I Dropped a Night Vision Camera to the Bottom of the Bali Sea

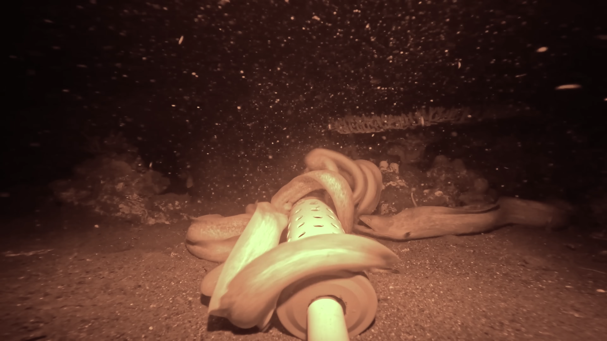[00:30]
Shallow tests produced great results, but can we replicate these results in the deep sea?
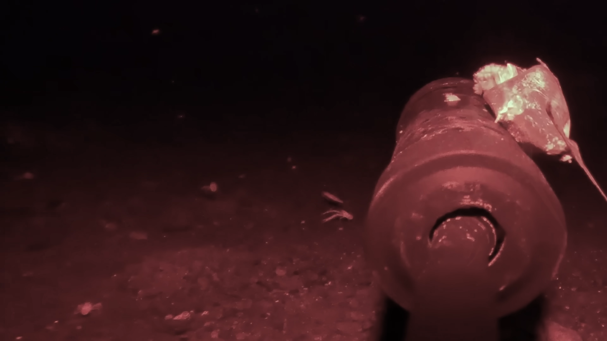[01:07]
Other inverts are also drawn in by the faint scent of carrion, including starfishes, urchins, and large venomous bristle worms.
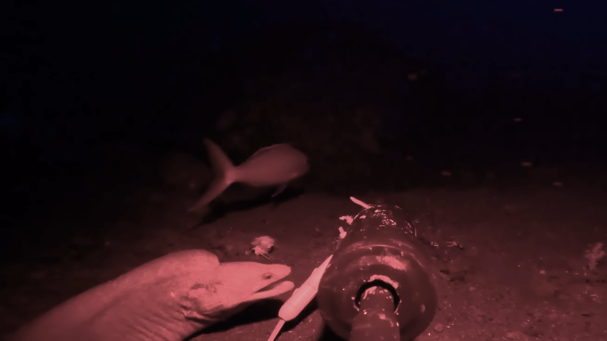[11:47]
Luckily for this little crab, the large hyphen moray feeding on the cage was a little preoccupied.
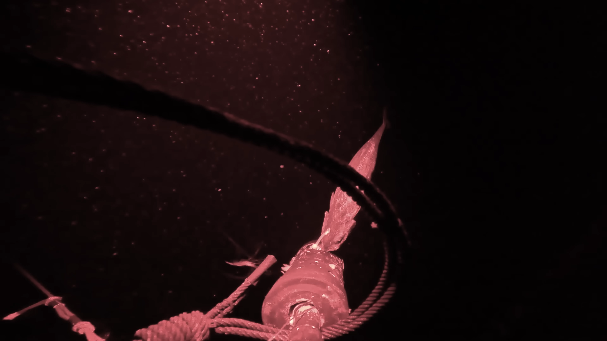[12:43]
At first, the rig was visited by small shrimps, clambering over the cage, rope, and even the camera lens.
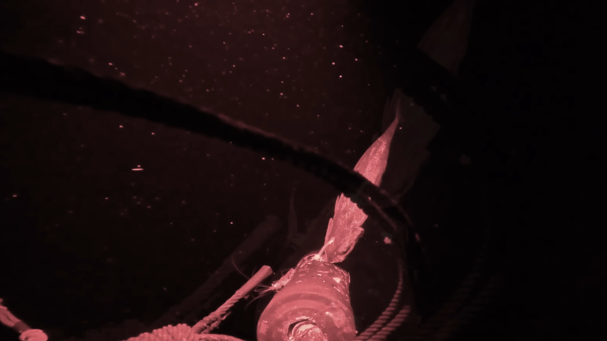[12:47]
But other groups of crustaceans patrol the ocean floor here at night, including the isopods,